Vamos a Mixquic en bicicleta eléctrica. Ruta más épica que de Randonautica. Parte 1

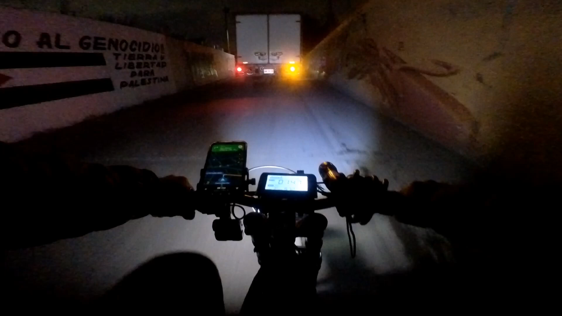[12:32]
toda la terracería. Fueron como 3 kilómetros, yo creo, como de... no, 2 kilómetros de terracería. Ah, ya llegamos, compas.
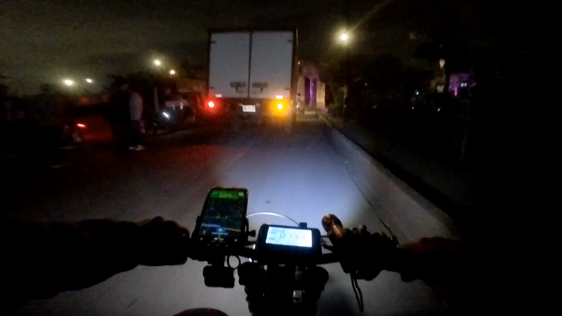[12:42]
No, no, no, se ve bien chido eso,
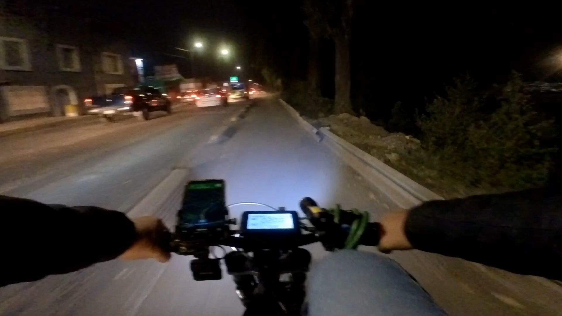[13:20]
Usan la ciclopista como banqueta, sí, es cierto. Disculpen, es que venía. Bueno.
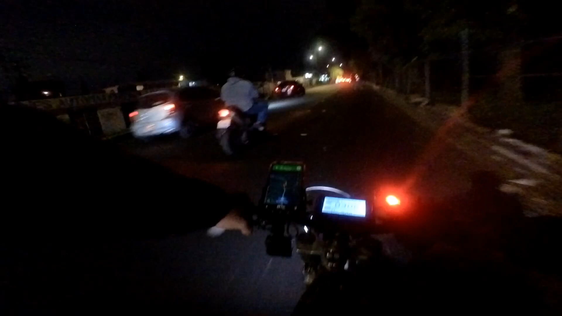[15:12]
Desde aquí ya hay. Ahí ya adornaron desde aquí.
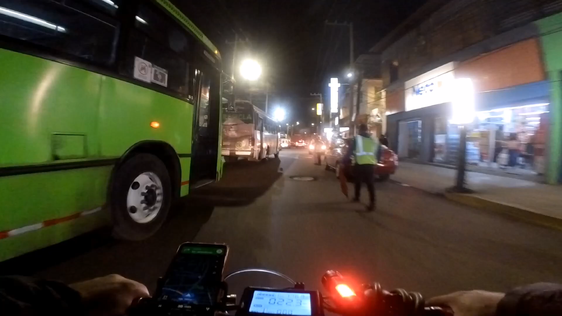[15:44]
Ya valió que eso. Tenemos que salir por otro lado porque también cuando vine a Mixquic la
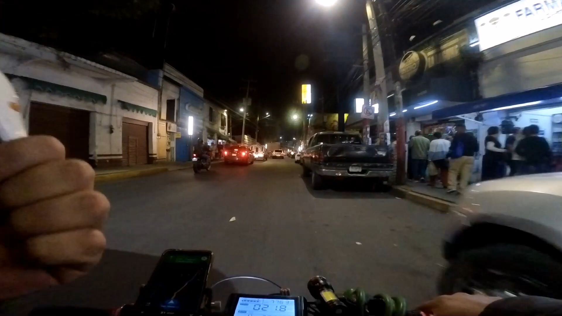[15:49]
última vez estaba cerrada esta parte y tuve que darle una vuelta. Había como feria, algo así.
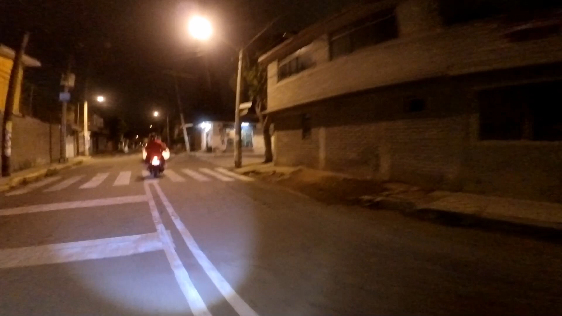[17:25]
Muy bien, compas, ya empieza a reconocer por acá. Aquí está el. Es como un cementerio, un panteón.
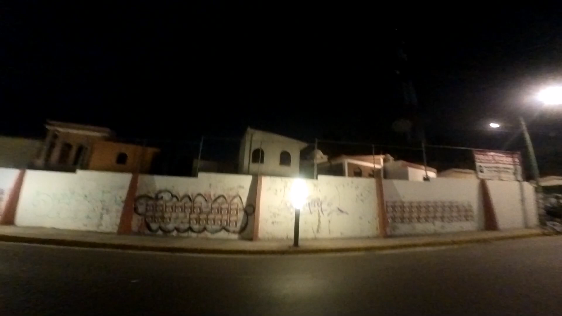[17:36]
Sí, ¿verdad? Sí, está muy bonito. Ay, muchas piedrotas yo por vender en la baba.
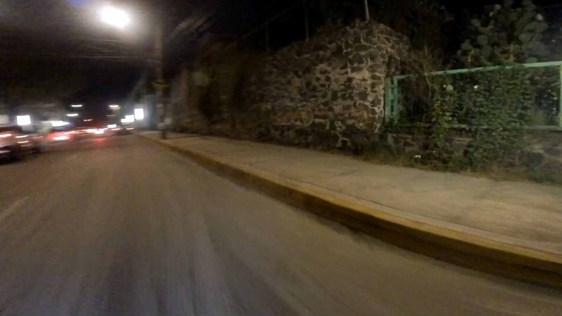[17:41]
Casi choco con las piedrísimas. Están más grandes que las piedras de mi riñón. Ah, muy bien. Vamos a.
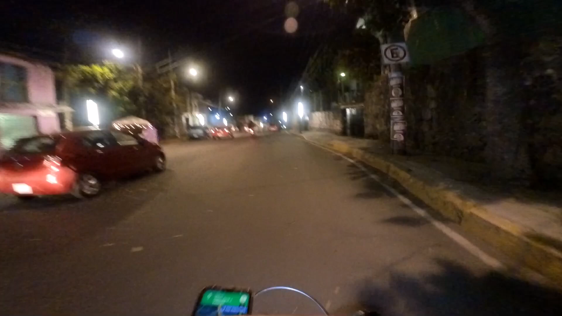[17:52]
Ya casi. Estamos a 4 kilómetros, compas. 4 kilómetros. Ya casi la armamos. Estuvo chido. Puta, caí en un hoyo, compas, pero no manches. Parecía socavón. Lo bueno es que lo alcancé a ver, aunque sí entré en él. Venía un carro al lado mío, pues ni modo.
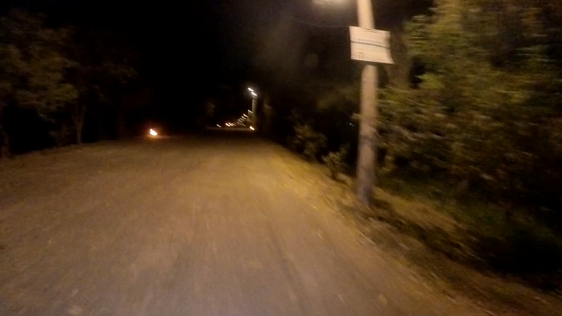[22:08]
Pero se ve épico. Igual la cámara no graba, no, bueno, no se ve. O sea, como el aura, ¿no?, del lugar. Nada que ver, ¿no? Seguramente en cámara. Pero está muy chido, ¿eh? Las antorchas. Qué bonito, cara. No sé si por acá se les podrá dejar algún apoyo o algo así. Ah, no manches, güey.
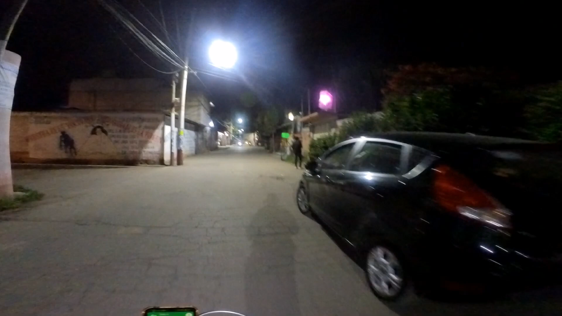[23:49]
Estuvo bastante épico, la verdad. Aunque no veo mucho movimiento por acá.
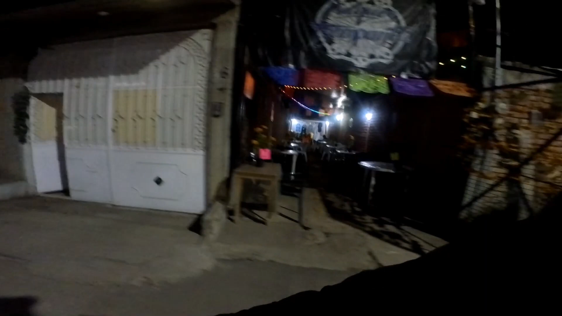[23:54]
Yo creo que vamos a hacer eso de...
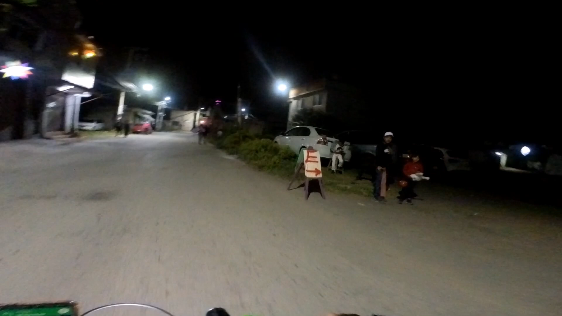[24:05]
Tal vez es eso, ¿verdad? Por eso no se ve tanto movimiento por aquí, ¿no? Pero no sé.
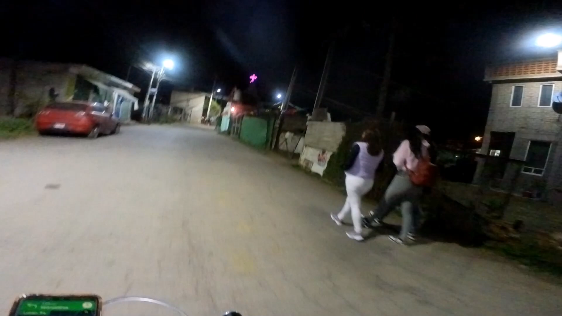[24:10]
O vine a otro lado. También puede ser, ¿no? Ah, el perro como juega solo, vean.